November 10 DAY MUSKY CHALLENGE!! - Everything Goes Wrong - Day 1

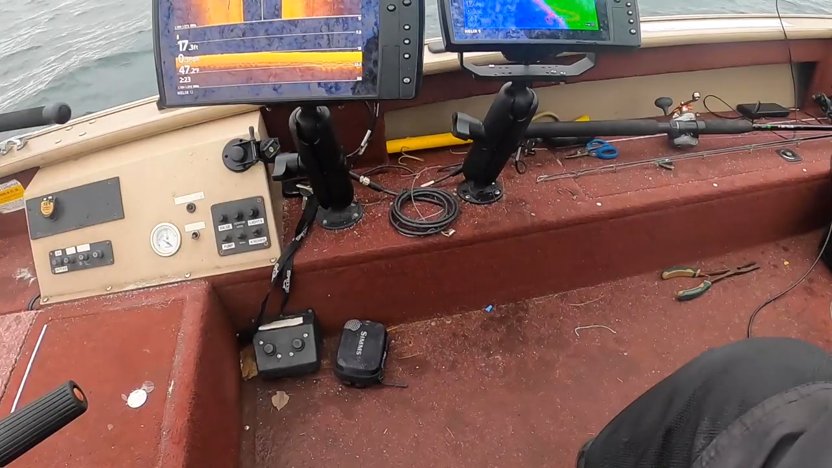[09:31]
fish is on it yeah all righty folks finally got our first action
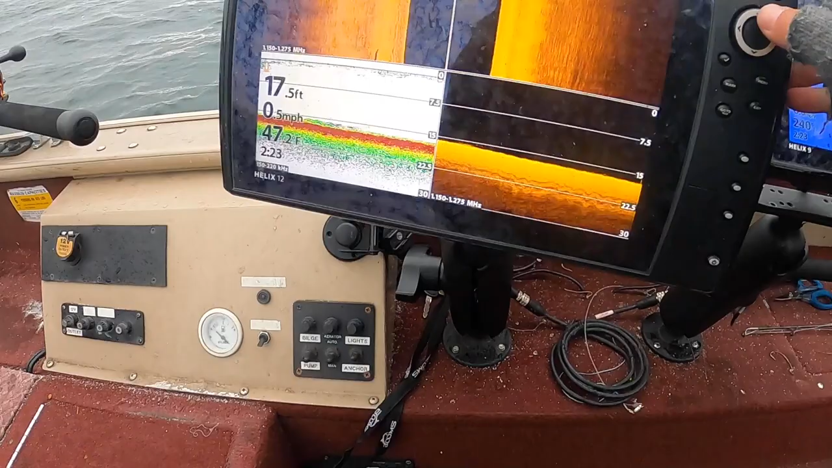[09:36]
On screen: depth 17.5 ft, speed 0.5 mph
um where is it let's send that over there there's mr muskie hopefully